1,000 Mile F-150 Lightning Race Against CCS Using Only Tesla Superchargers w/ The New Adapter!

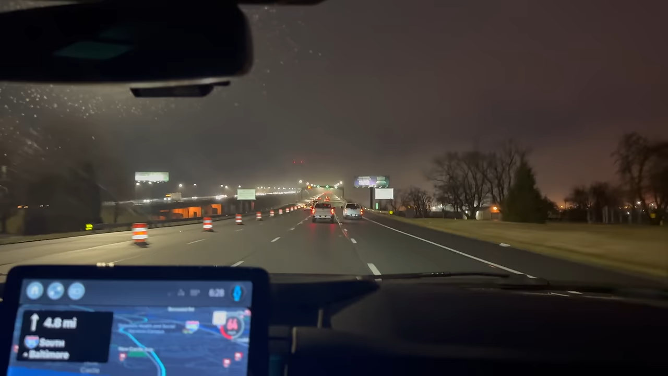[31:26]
But it's cool lighting out here, foggy, misty. I mean, it's not the perfect road tripping conditions, but that's why we run these on the same day. So it's a race.
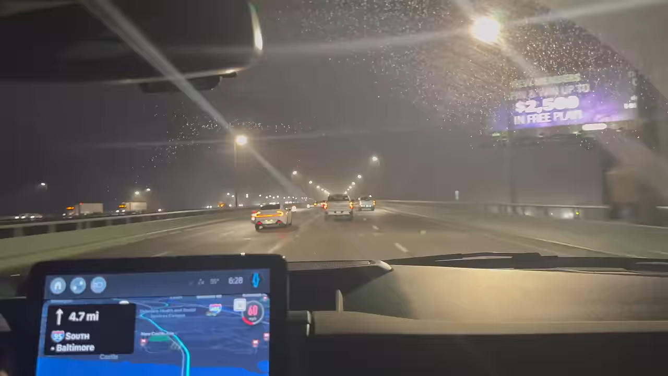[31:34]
Now we have a 50 mile an hour speed limit on the bridge. So you can go up to 60. Yeah. Allegedly.
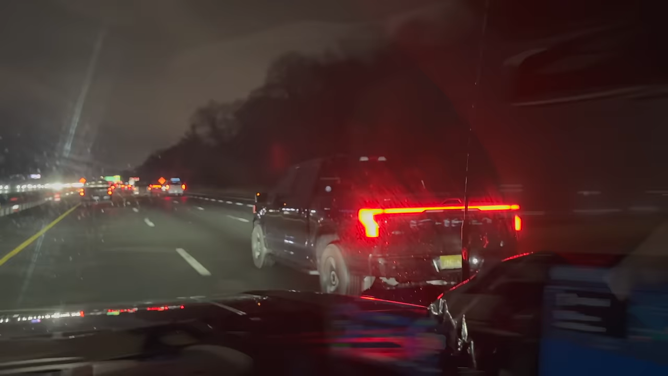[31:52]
Well, there they are. Tom just went through the tolls and flashed some pizza at us, and we flashed back our pizza-flavored stuffed pepperoni snacks. Pepperoni pizza-flavored combos. I don't think his pizza's pepperoni, so we're winning. Oh, we're winning. For sure, but... it does smell like pizza. You know, the here. Lightnings always look so funny from the back because the motor hangs so low, and you can see these big rear castings underneath. It's just so beefy under there. And, it's a cool truck, I gotta say.
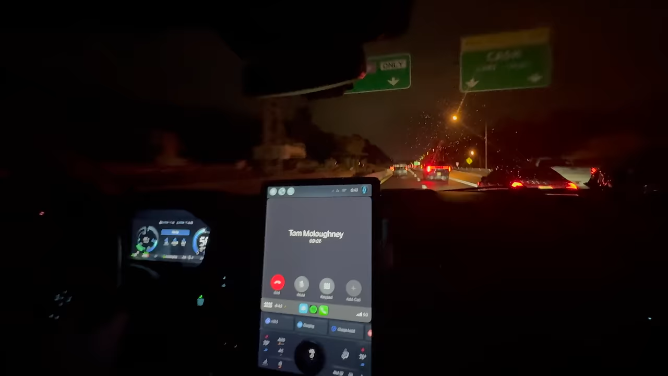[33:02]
We are 47%, 107 miles of indicated range.
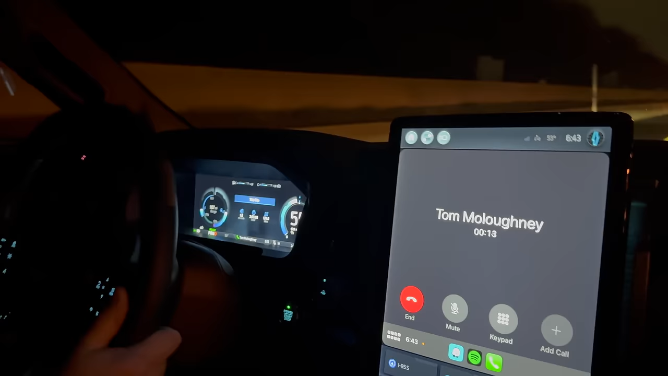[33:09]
And 1.8 miles per kilowatt hour. 1.8 miles per kilowatt hour efficiency.
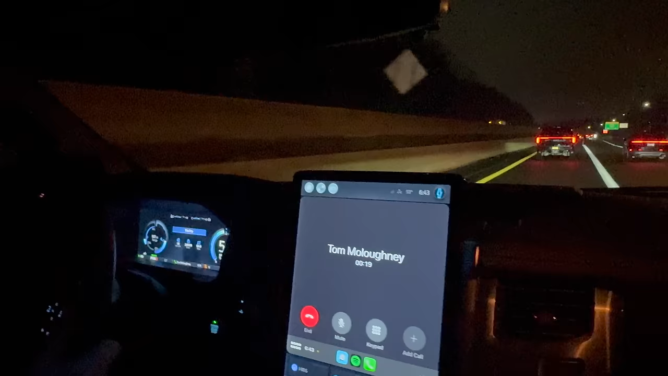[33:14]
Pete is very good at driving efficiently. Yeah. We're at 1.9 miles per kilowatt hour. So you're slightly more efficient. State of charge at 121 miles. 121 miles. So our speedometers must be slightly off then, Tom. No.
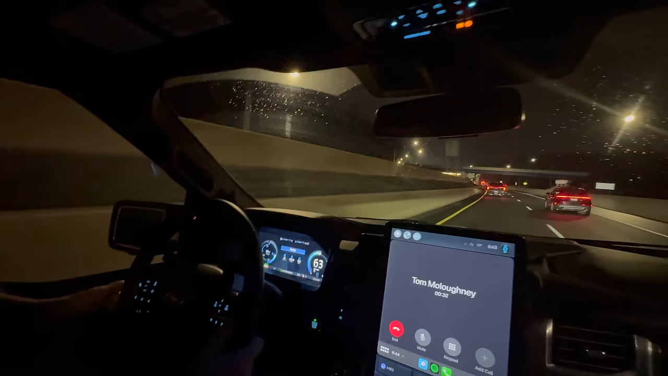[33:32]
Of remaining range. Oh, okay. How many miles does it say you've traveled? 125.1. Okay, so we're 0.2 off, but that's pretty close. Yeah, that is close. Well, as we're passing a Tesla Supercharger up there on the left, Dad, I've just entered in where I want to go.
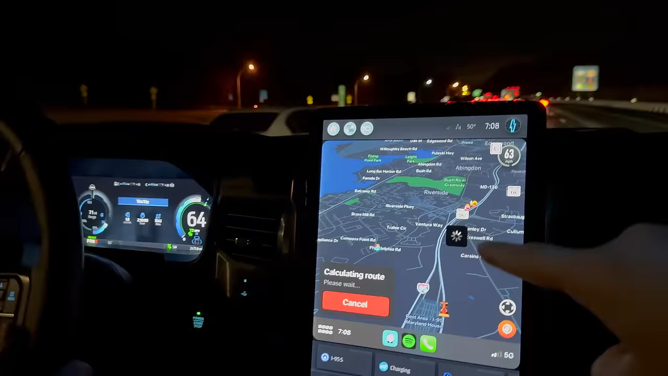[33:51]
It's calculating. Taking a while, actually, to calculate. But we're roughly 79 miles away from the Supercharger that I put in Springfield, Virginia. It's a 20-stall version 3, officially open, of course.
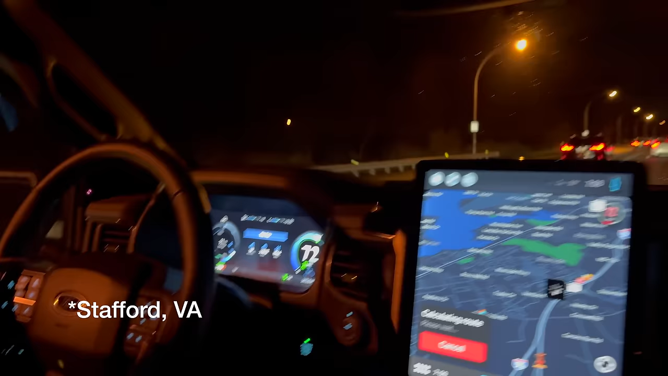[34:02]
We have 71 miles of range, which means we do need to drop the speed a little bit and extend it. There's just so many...
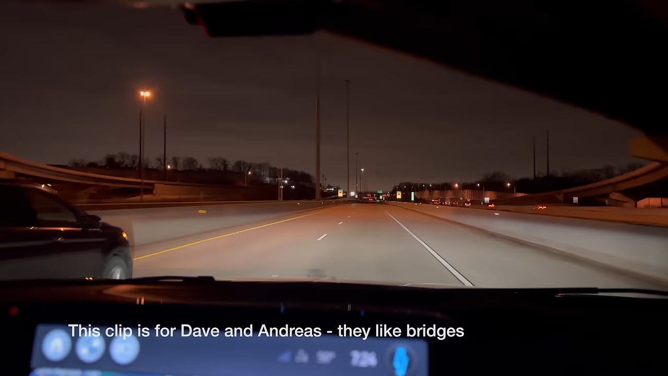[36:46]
Cruising into Baltimore, right, Dad? Yeah, we're just at the tunnel. Okay. On 895. There's so many different ways to go through Baltimore or Washington. I never get it. I never understand it. Yeah.
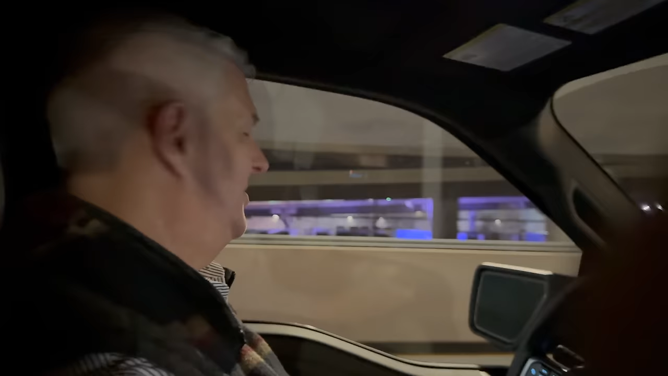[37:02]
And that's, you know, so, but anyway, I think that the way we're going is the shortest distance, probably the slowest speed, which makes the most sense.
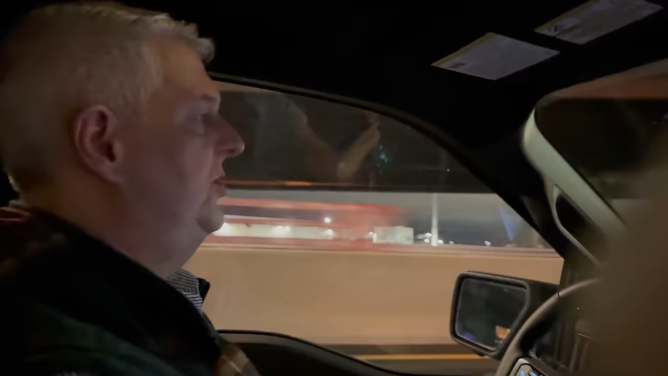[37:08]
And there's Tom right up there. Yeah, I showed that.
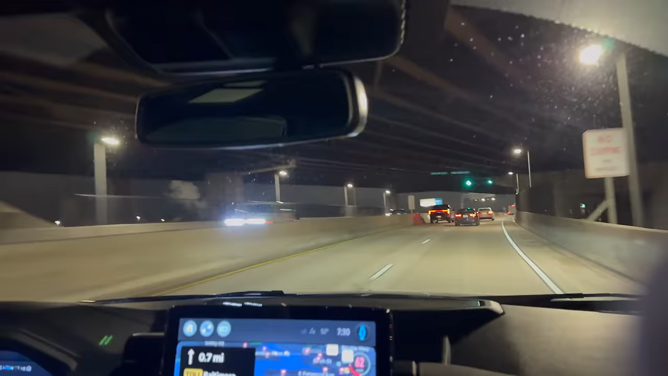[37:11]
They're right there with us still. I mean, he's doing 63 in a 60. Come on, Pete. I mean, in a 50. He's doing 63 in a 50, which is, you know, if I do my math correctly, that's 13 over. Yeah, it's all good. Yeah. So there is an EA station, actually, at the Supercharger that we're stopping at. So if they can't make it to theirs, we can actually stop in the same parking lot, which would be interesting.
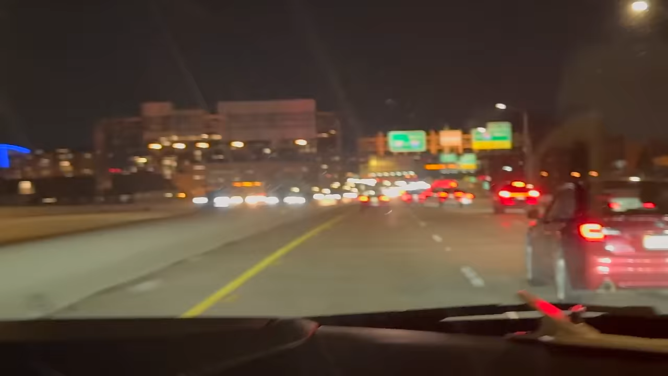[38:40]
Now, what did you say, the tower? What do you think we are? What is that thing out there? It's called the Washington Monument. Well, that's a tower. And you're telling me I'm losing it? Yeah, maybe I should have showed up to study our... You should have gone to school a little more often than you did. Yeah, I mean, I know what it is. It's right there, but it's a monument. It's a big old white thing. Yeah, big Washington Monument.
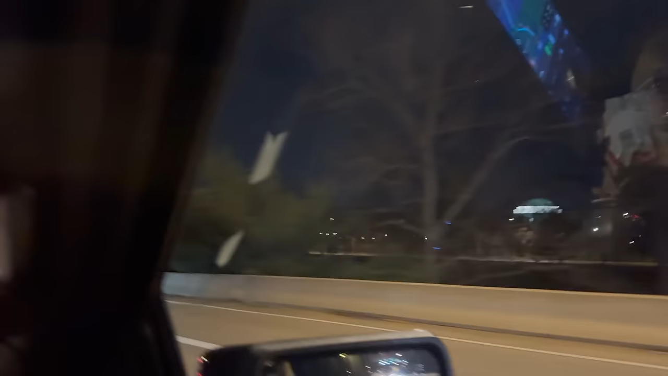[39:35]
Yeah. Now, am I getting off here? Nope. Straight. Right here. Stick in this lane. Stay in this lane? For 10 miles. Okay. That's what it says. Turn left in 9.7 miles. It wasn't as clear as I would have liked. Okay.